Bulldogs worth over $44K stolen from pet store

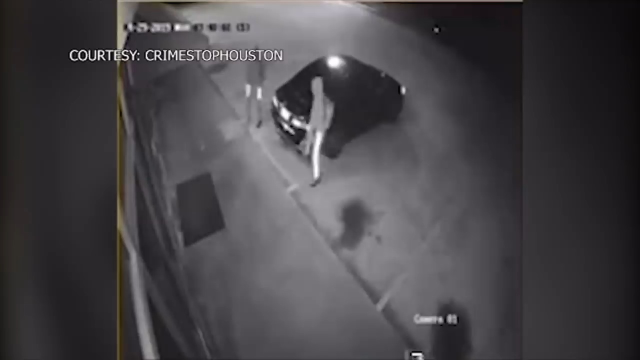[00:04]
Faces covered, hoodies on, one of them with what looks like a sledgehammer. He busts the front window. Once inside, they head straight for the puppy pens, jumping over the cage wall, teetering,
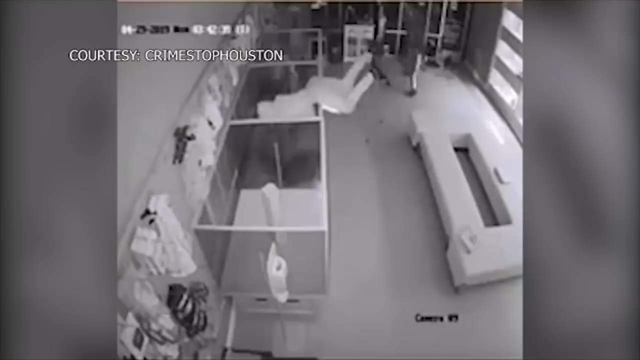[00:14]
stuffing puppies in duffel bags like the dogs are dirty laundry.
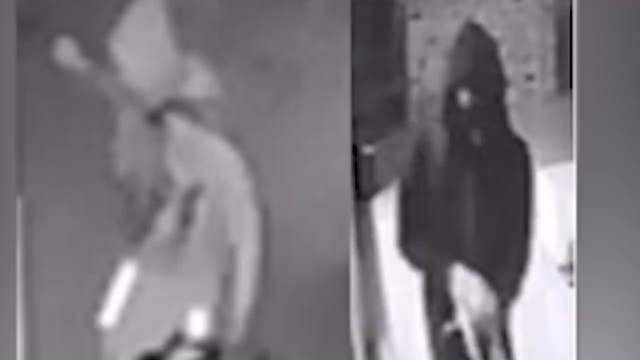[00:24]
Watch the way the crooks sling those bags with no regard for the dogs. They're done in 40 seconds.
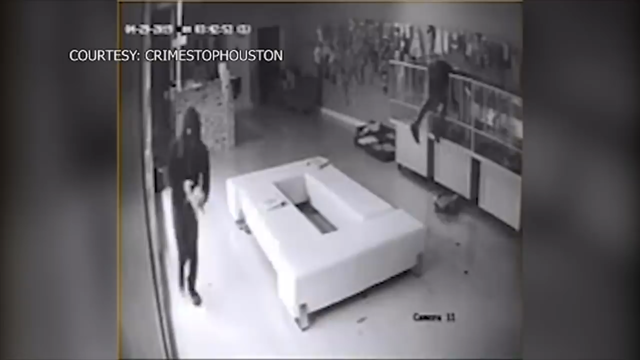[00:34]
On the way out, the guy in the darker sweatshirt carries a bulldog that didn't fit in his bag.
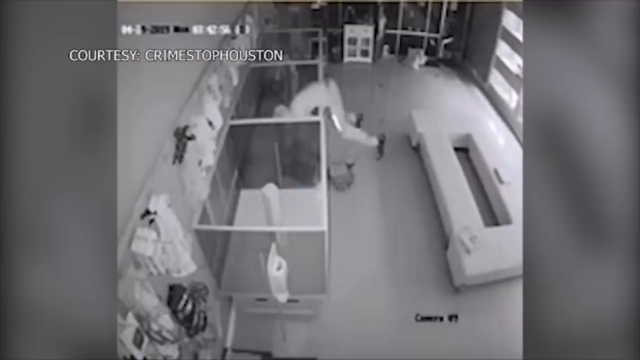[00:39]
His friend keeps struggling at the pen, and finally, they're out.